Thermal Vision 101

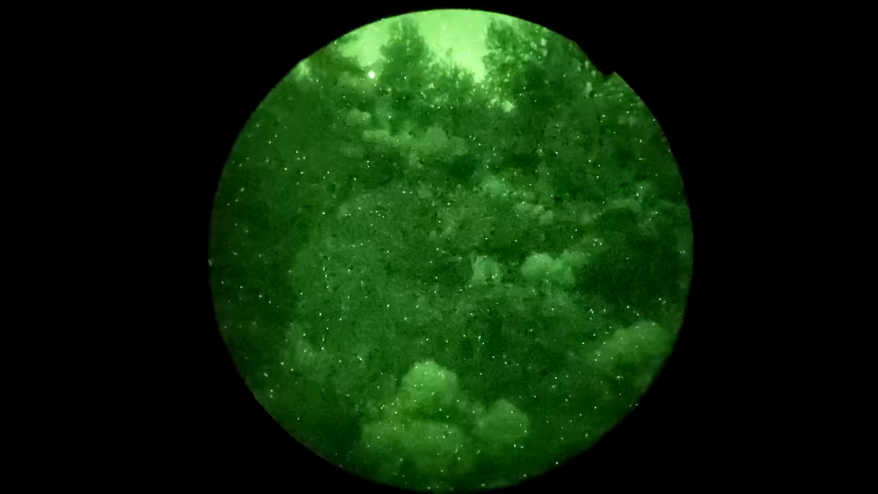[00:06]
Seeing the world in monotone shades of lightish greenish bluish gray is pretty awesome,
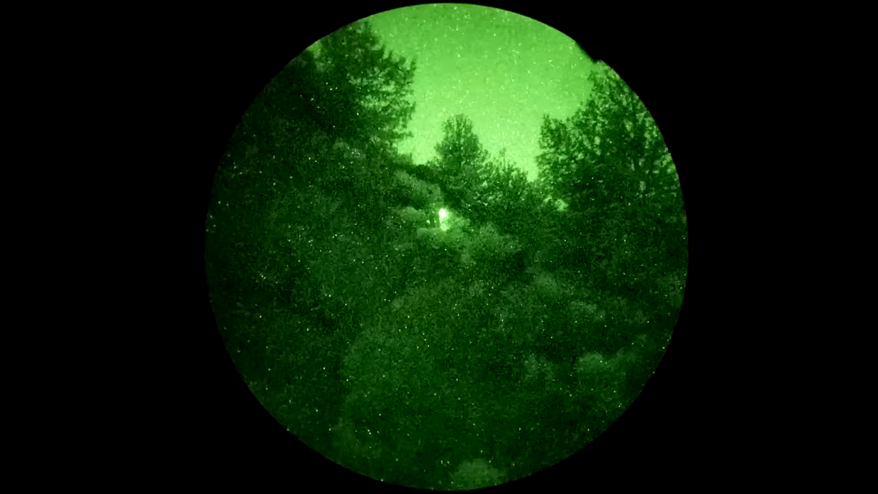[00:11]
but it's often difficult to detect or identify objects at a distance due to a lack of contrast and resolution.
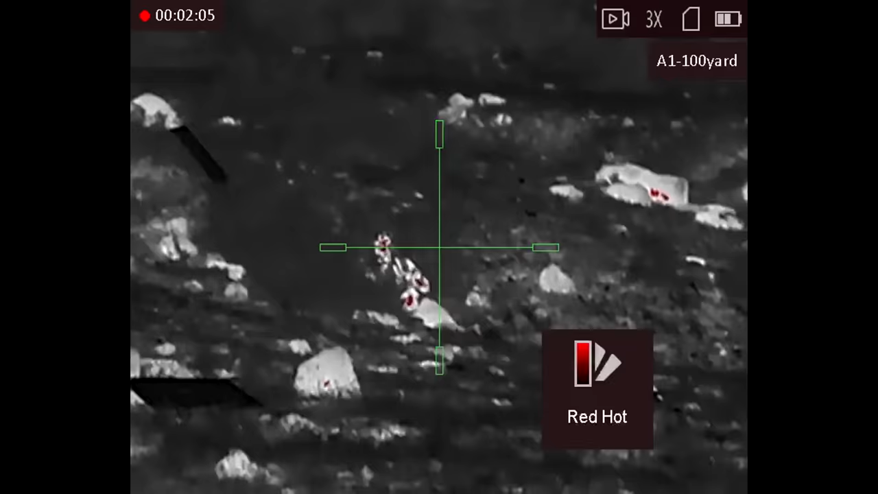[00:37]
We'll talk about the different types of thermals, how to know what you're looking for when choosing one, and how they can be put to use.
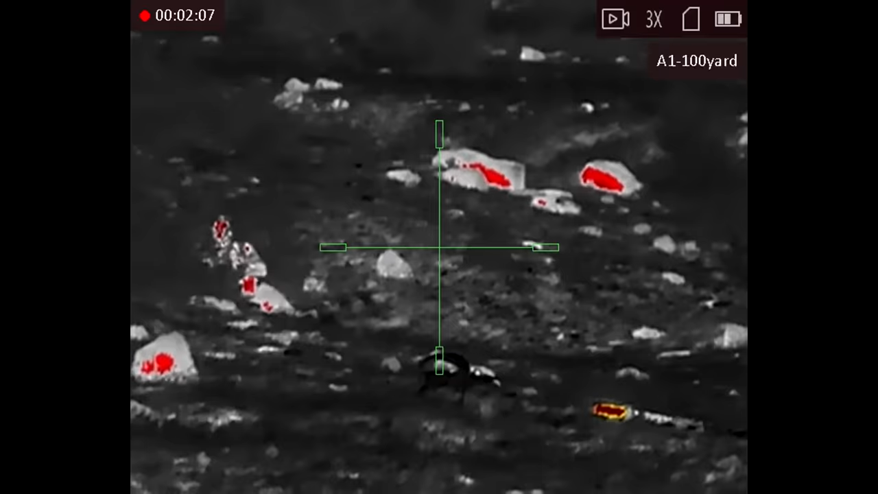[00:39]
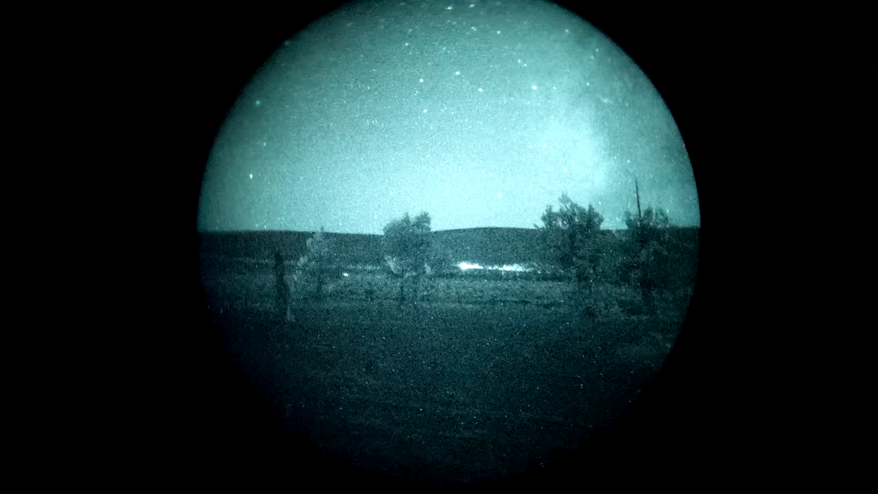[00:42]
First, what are the broad differences between thermal and night vision?
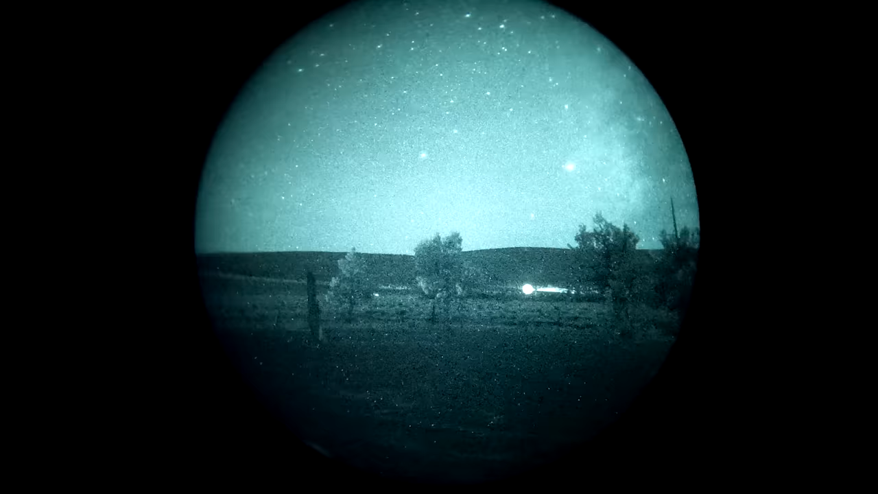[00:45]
Night vision devices can be analog or digital. Analog night vision is the distilled essence of a Lovecraftian elder god infused into a wafer made of tormented human souls. It's staggeringly difficult and expensive to manufacture.
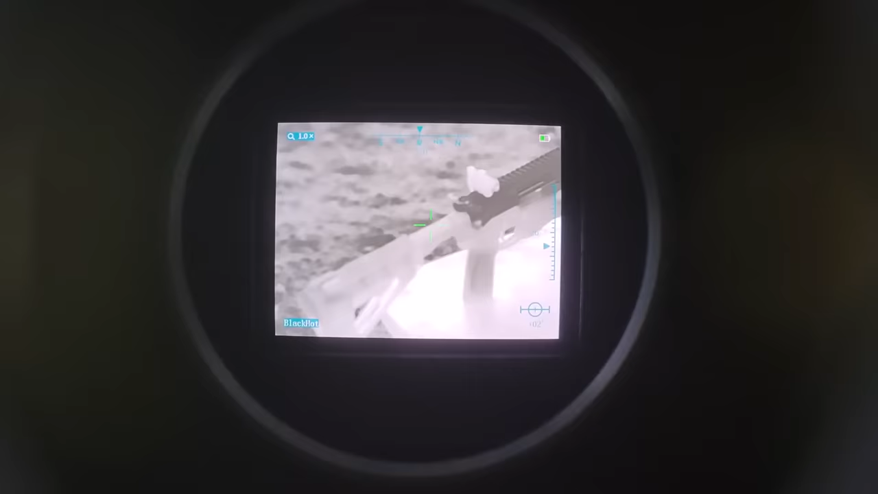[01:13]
And that means they're basically just thermal cameras, although not all of them are capable of recording.
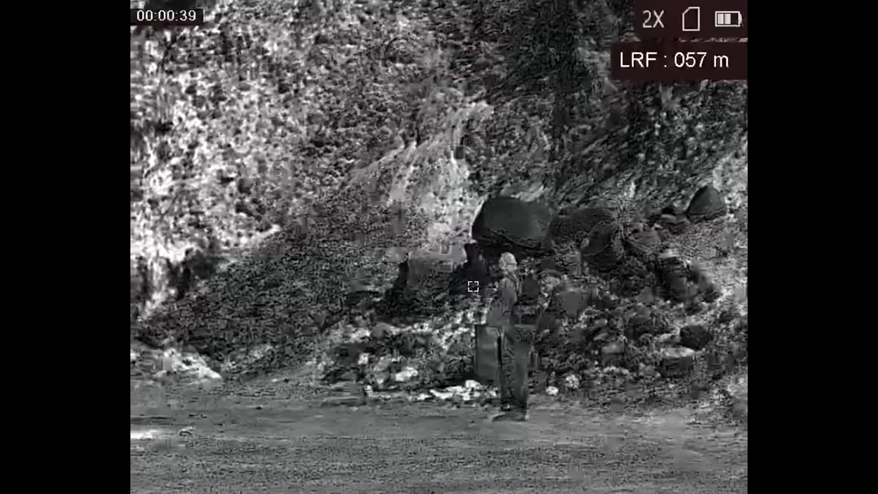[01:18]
Some of them don't have onboard storage or SD card slots.
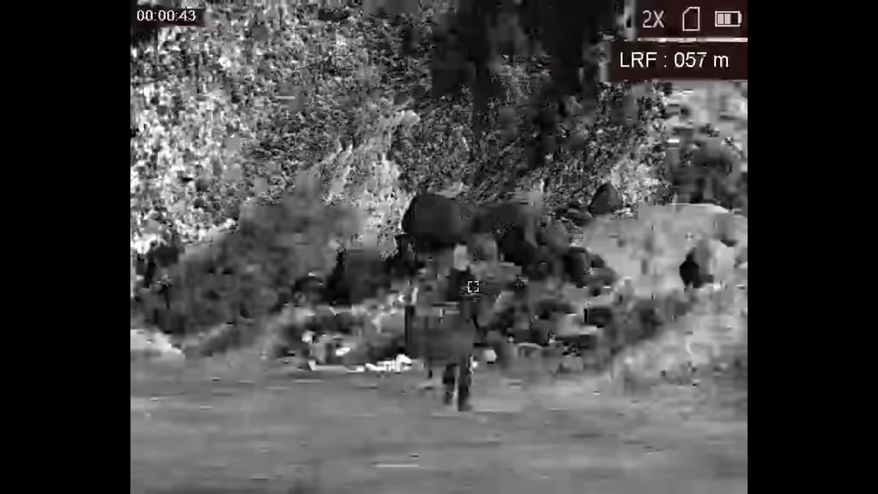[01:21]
This means thermal devices have similar disadvantages to digital night vision and most cameras.
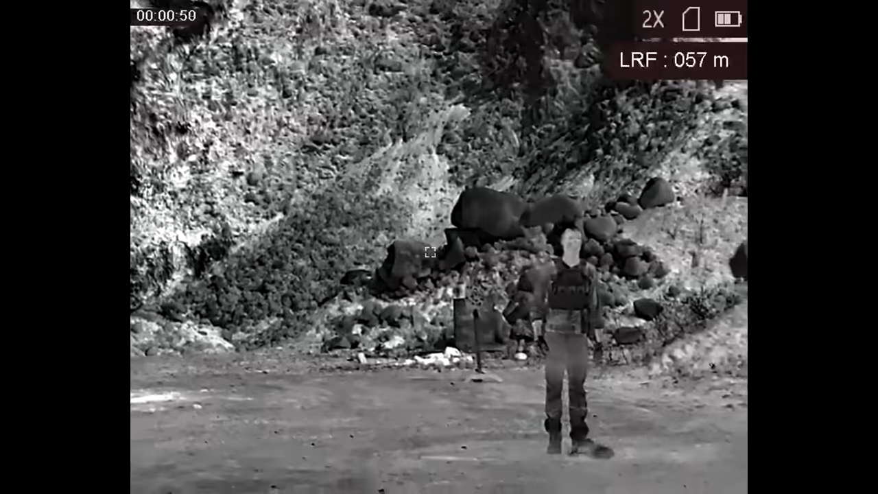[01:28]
When compared to analog night vision, you should expect more latency due to processing and a less true view of the world, even on supposedly 1x devices, because you're looking at a camera viewfinder.
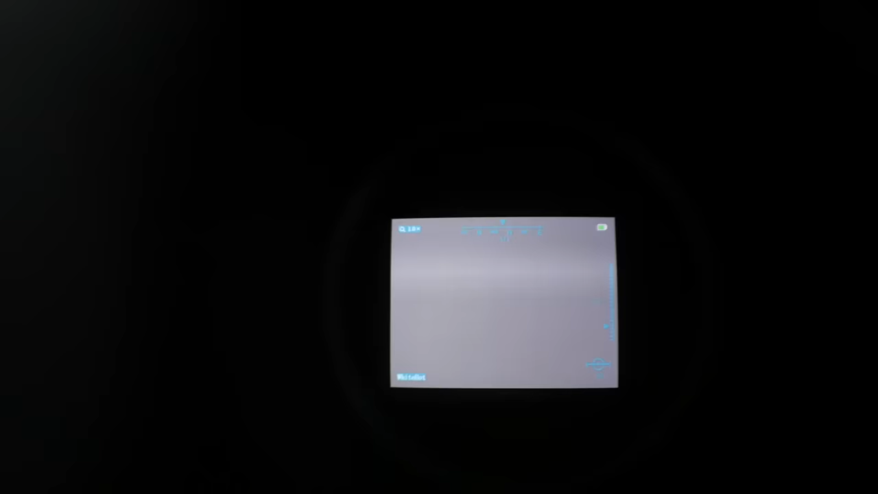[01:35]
It helps if you don't think of thermal and night vision devices as trying to fulfill the same purpose.
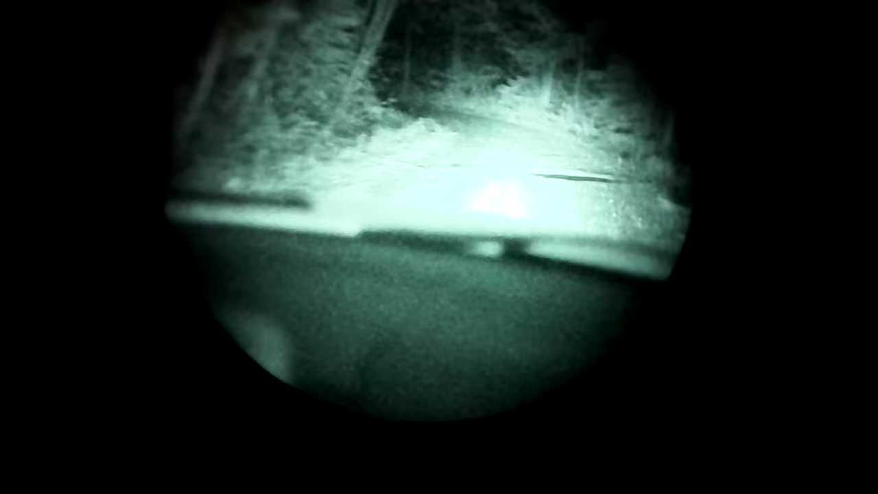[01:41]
Night vision devices are good for movement.
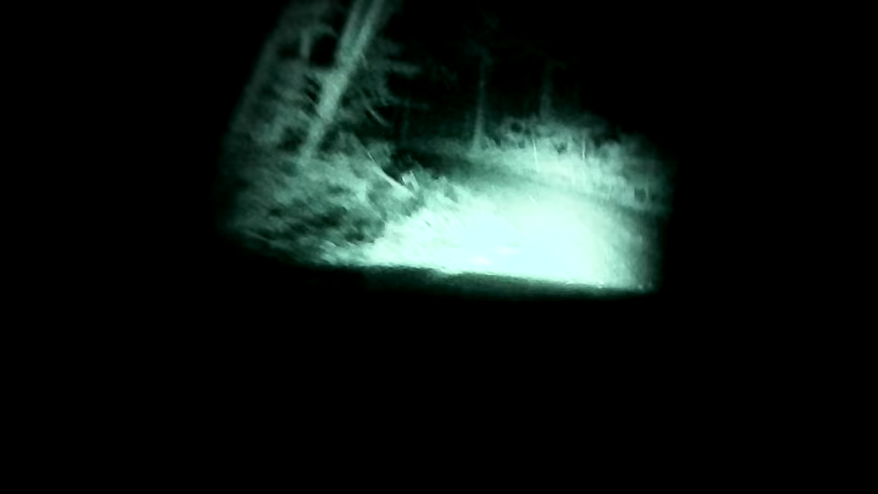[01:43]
You can walk around or drive a car using headworn night vision. Thermal devices are better for detection. As far as shooting goes, night vision is better for fast, reflexive, close-range shooting, whereas thermal is better suited towards more accurate,
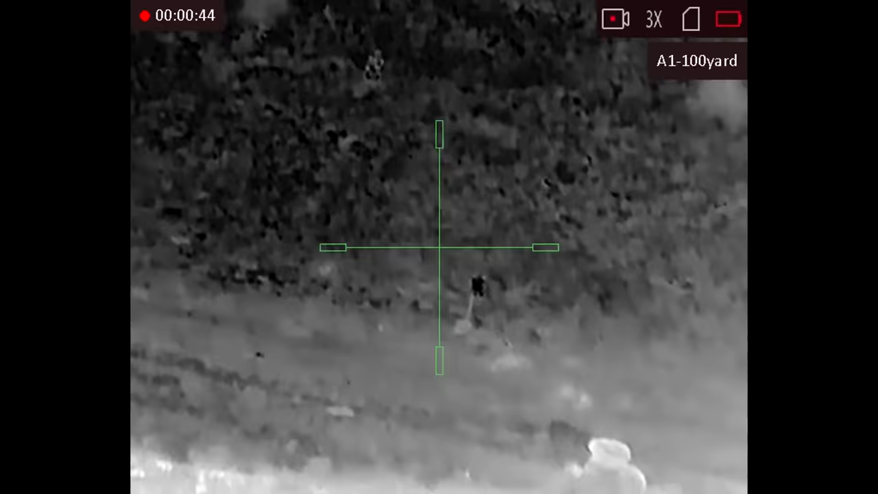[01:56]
longer-range shooting, just because of the types of optics you're going to be using.
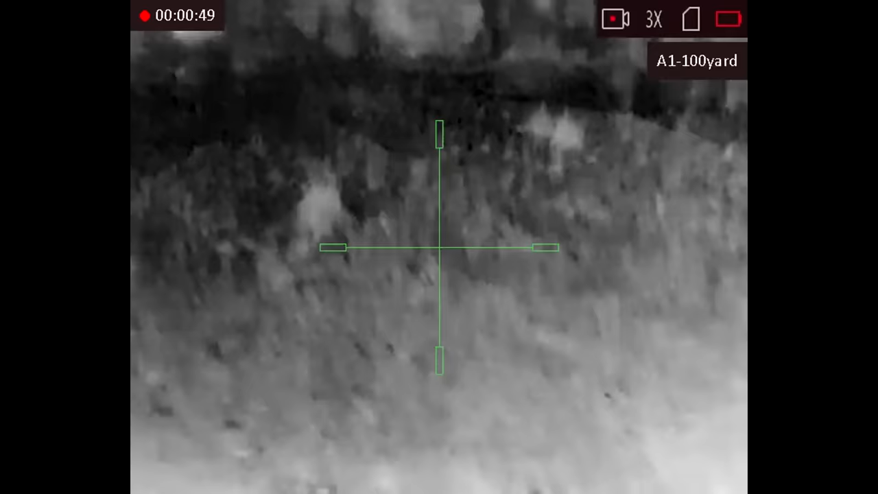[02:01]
The last substantial difference between thermal devices and night vision devices is the cost of entry.